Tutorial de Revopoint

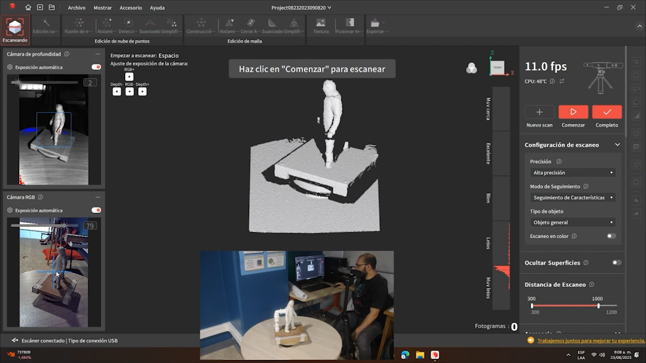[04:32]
Entonces, vamos a determinar que la gente esté ubicada en sintonía de cómo
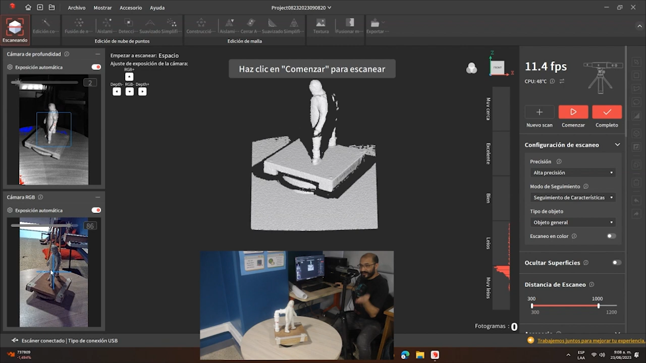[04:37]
ver tanto el escáner como el que posiciona el objeto que tenemos en este caso de manera general.
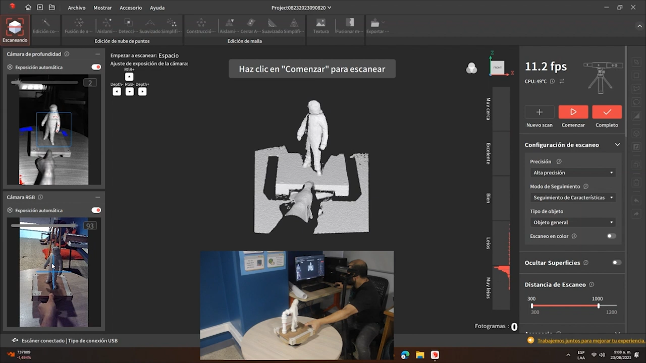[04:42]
Segundo, vamos a encontrar aquí una barra de cercanía que está en relación con la distancia de la superficie. De otra manera, tenemos que determinar la distancia del escáner para poder jugar con respecto a lo que son los índices de cercanía o posición con respecto al espacio. Entonces, es importante tener en cuenta que tenemos que tratar de entender entre el excelente y bien. Y cómo jugar con el concepto del punto de acercamiento.
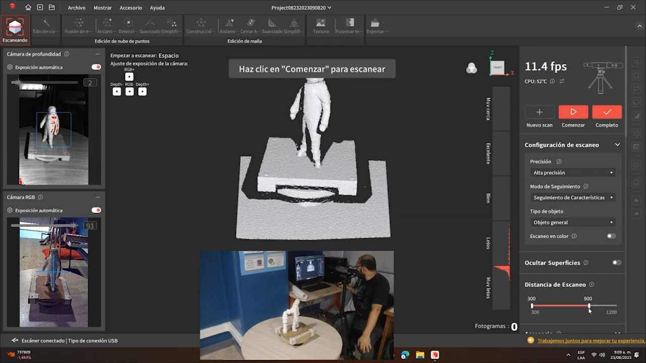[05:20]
Vamos a colocarlo por la distancia del escáner. Eso nos lleva a empezar a mirar si la posición del objeto frente al escáner es la que nos va a determinar una buena distancia. En este sentido, lo que debemos hacer es empezar a
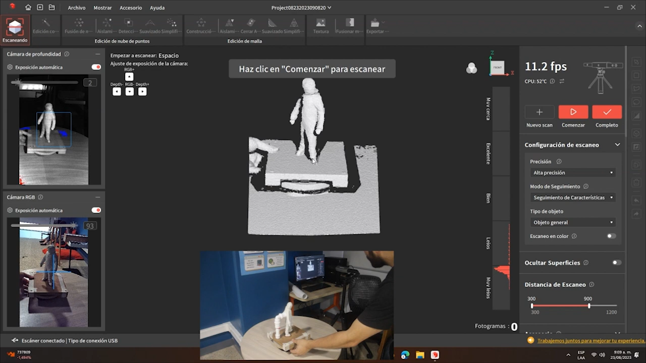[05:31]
mirar si la distancia del objeto o la posición del escáner es la adecuada.
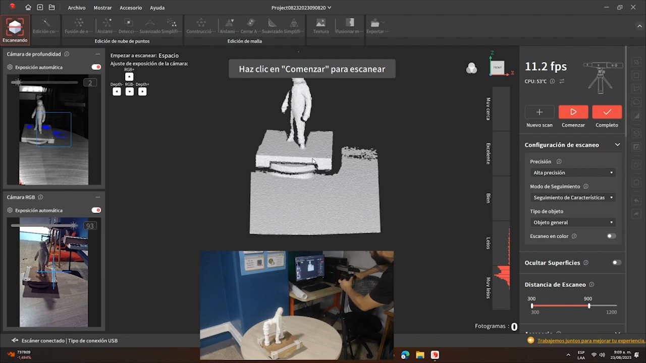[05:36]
Si le vamos a bajar un poco la distancia,
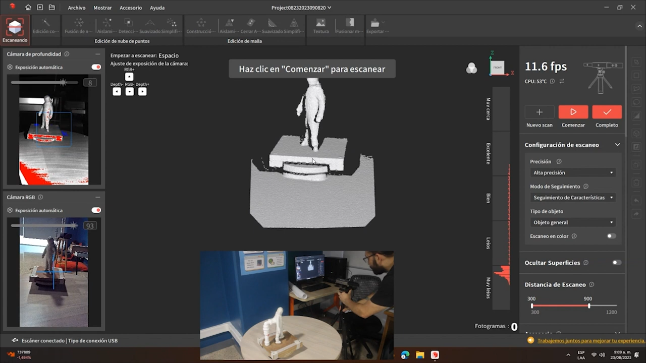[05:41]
vamos a bajar un poco las características y
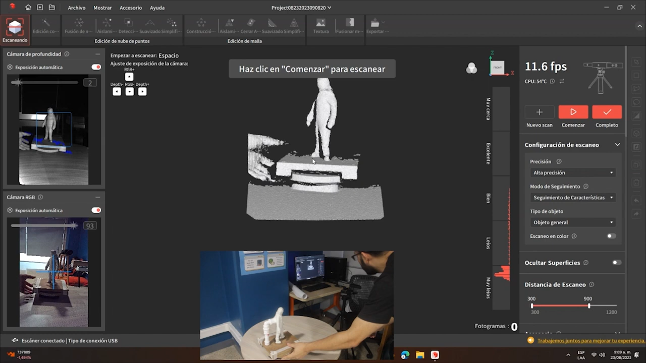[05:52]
vamos mejorando las condiciones del objeto. Aquí ya tenemos que encontrar una mejor referenciación entre la posición del escáner, la posición del objeto, el ángulo de captura y la posibilidad de referenciación.
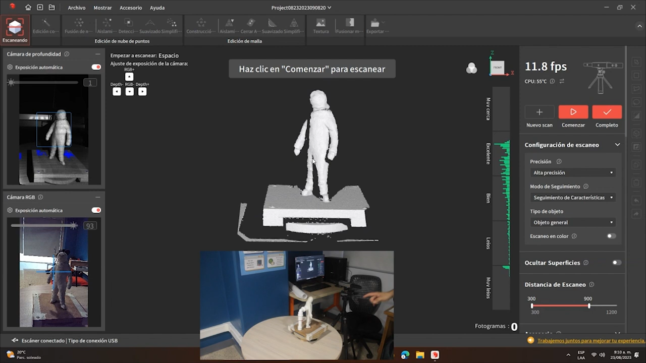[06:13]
Entonces, es importante tener en cuenta porque esos tres valores van a poder determinar todas las características que nos definen el proceso de captura. Este punto de partida es importante porque ya tenemos centrado el objeto, lo que podemos centrar un poco mejor. Aquí lo que hemos centrado, tenemos las características de lo que es el rango de captura aquí y el definido y tendríamos los elementos puntuales de lo que es el objeto dentro de lo que es la posibilidad de desarrollar.
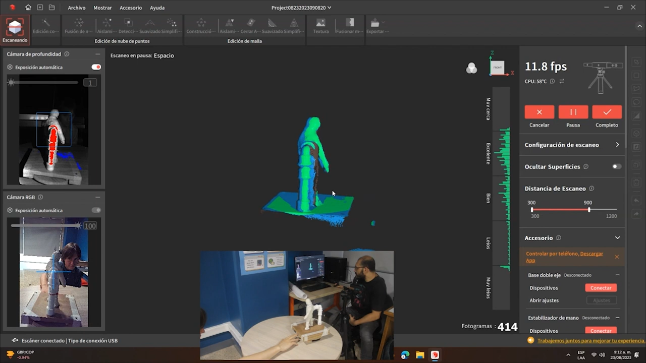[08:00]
la que va a encontrar elementos, obviamente este elemento que está en la parte de lo que ha sido en nuestro objeto, tomando en cuenta que por ejemplo aquí la mano no se logra escanear porque está fuera del rango de captura, que es parte de lo que toca analizar con la distancia de escaneo.
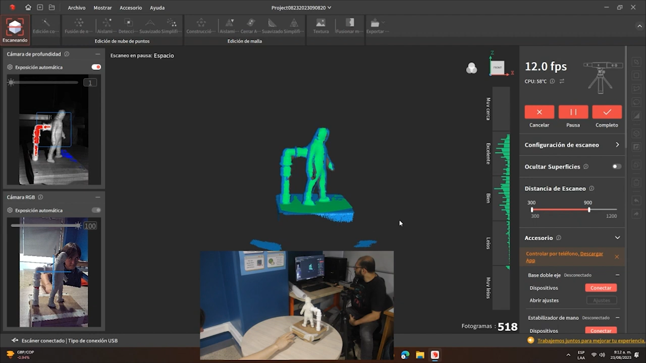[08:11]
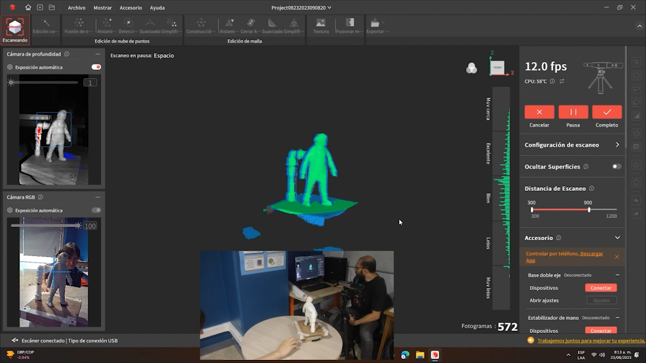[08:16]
Vamos un poco más de vuelta hasta llegar a que haga una rotación completa.
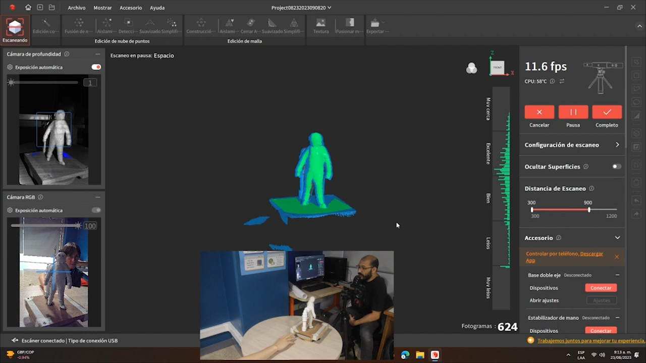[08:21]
En ese punto terminamos la rotación, le decimos completo y él termina el primer escaneado. Ahora, hay cosas que toca empezar a analizar es que posiblemente la parte superior no sea bien escaneada debido a que de pronto no está en el ángulo adecuado. Aquí nos toca hacer una reubicación posiblemente del
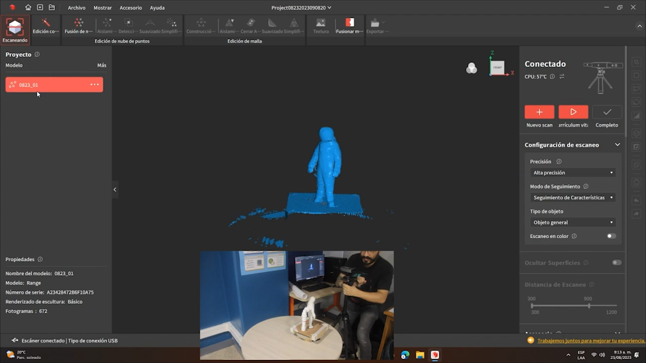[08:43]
escaneo y eso también nos va a llevar a tener que hacer una nueva medición, vamos a crear un nuevo escaneo
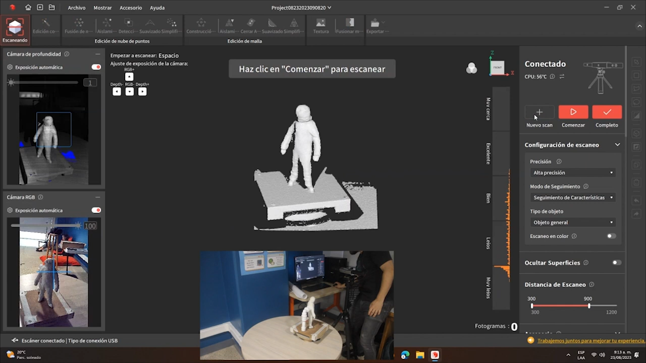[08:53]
y tenemos que hacer otra vez una evaluación frente a lo que serían distancias y ubicaciones. Entonces puedo equivocar un poco otra vez con estas formas. Tenemos eso, listo, perfecto. Aquí ya tenemos, hacemos una evaluación mirando que se